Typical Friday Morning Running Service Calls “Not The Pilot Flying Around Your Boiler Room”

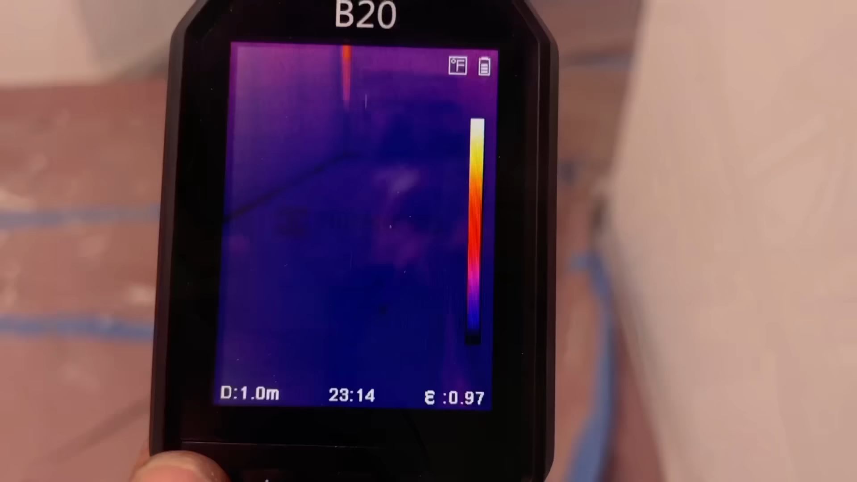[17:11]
All right. I got my HIK Micro B20. By the way, thank you, HIK Micro, for being a sponsor.
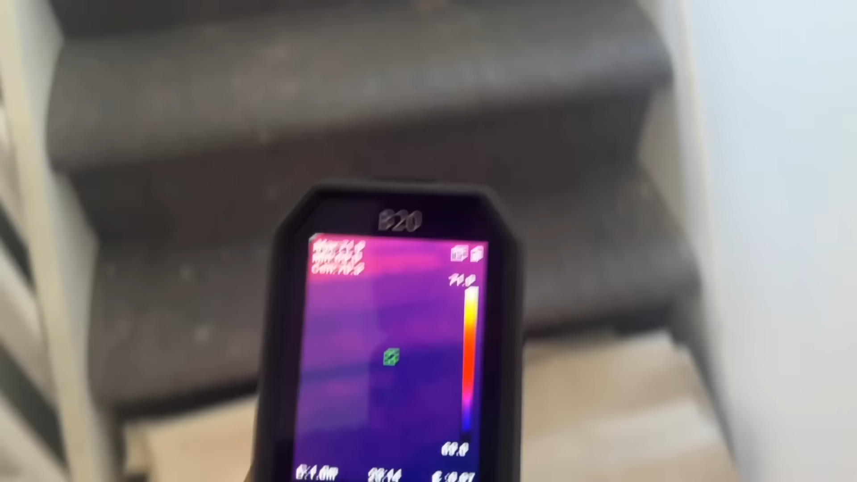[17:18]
Corporate sponsor of the Mikey Pipes Pipe Doctor YouTube channel.
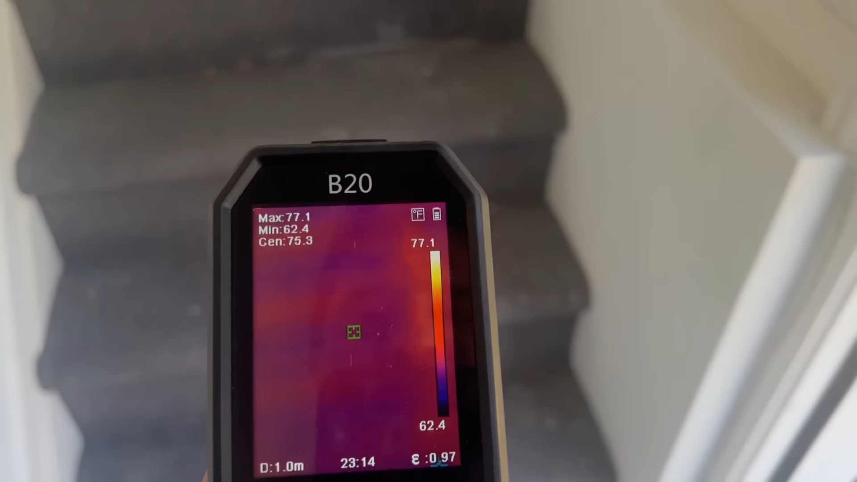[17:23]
Let's take a look at the floor. Look at that. There's the floor.
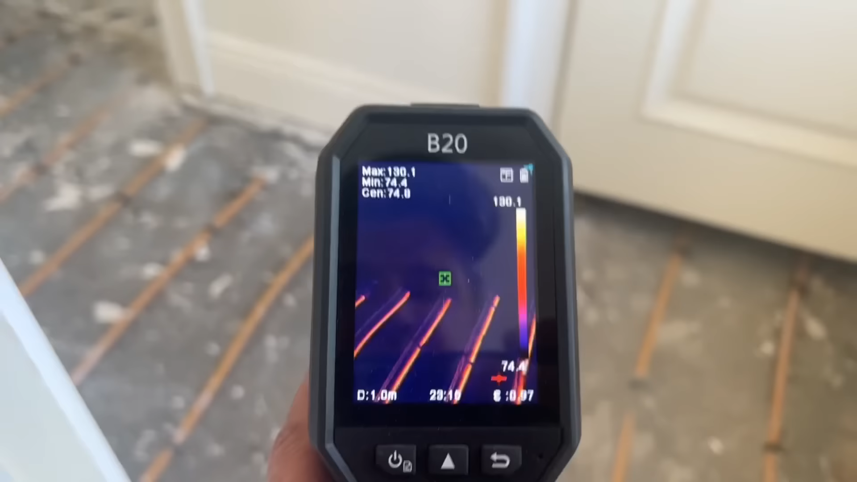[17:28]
Okay.
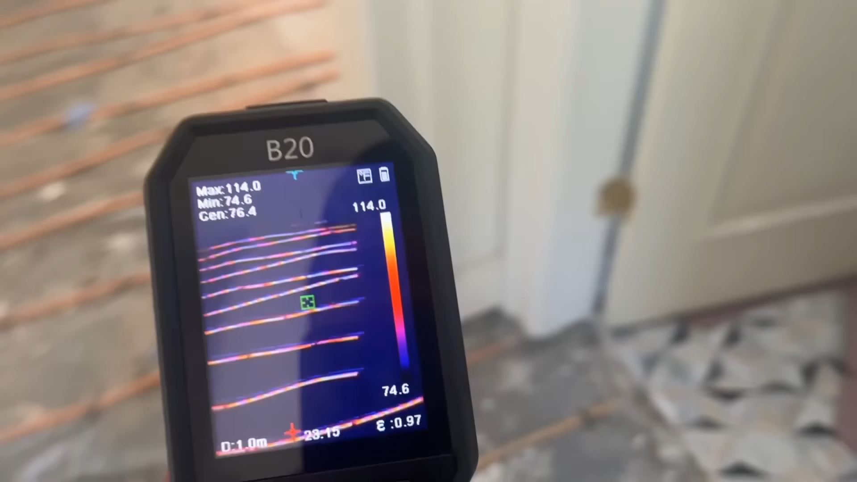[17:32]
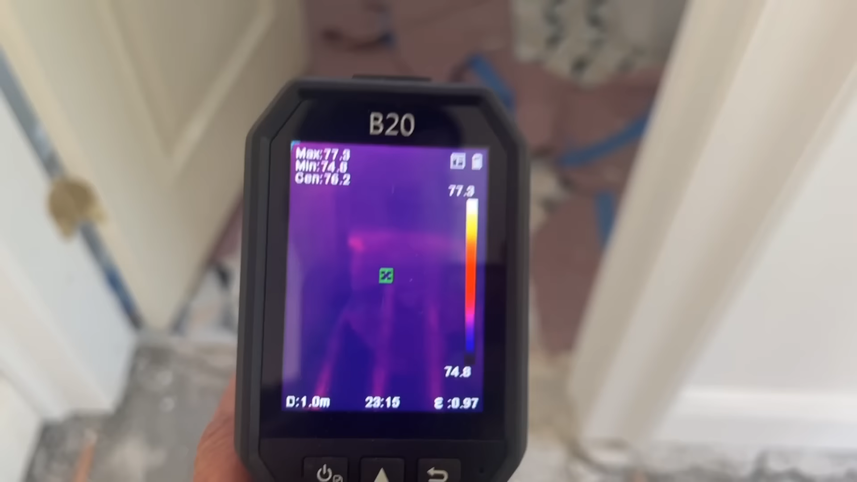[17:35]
You can start seeing it a little bit under the tile. Okay. There we have it there.
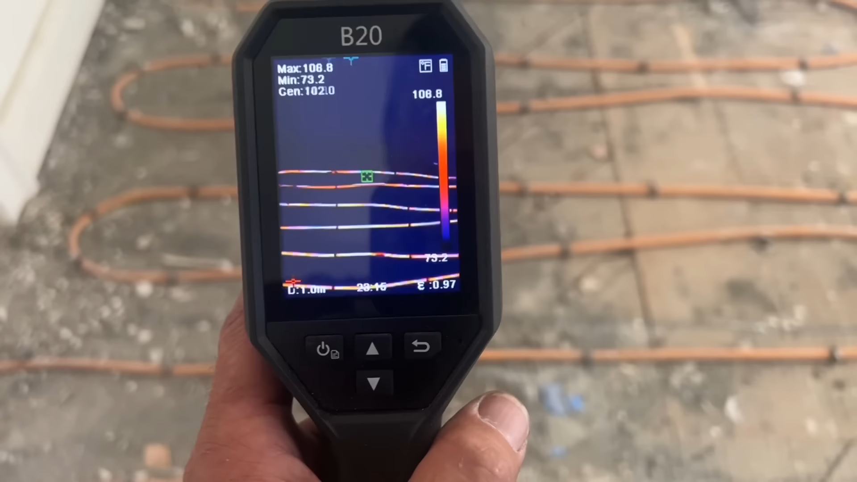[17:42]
Okay.
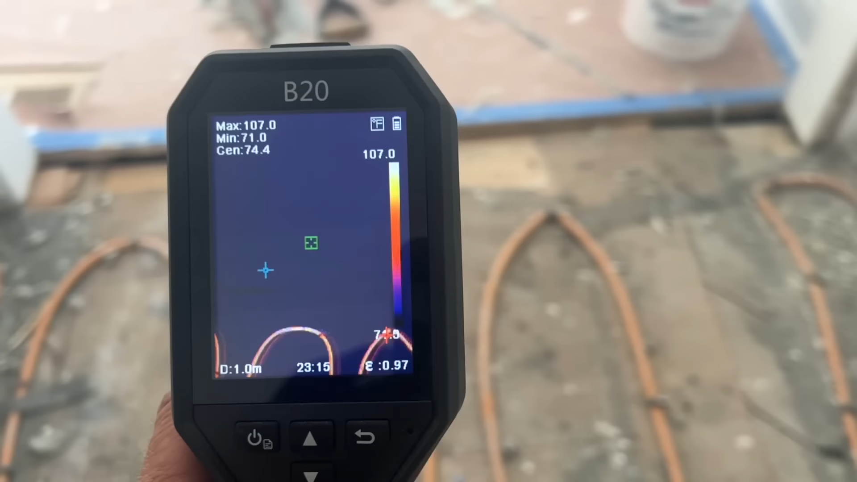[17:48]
We have circulation. You can see that also restricts flow.